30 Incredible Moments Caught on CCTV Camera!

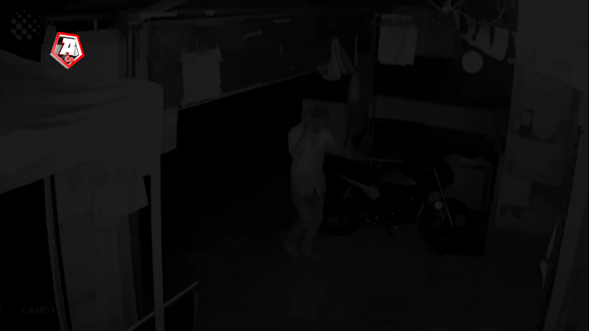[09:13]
Well, what an ingenious mess this guy has on his head! The best part, of course, is that the bright face of the attacker is perfectly visible. Even through this bag. But from the inside, it seems the unlucky robber hardly sees anything.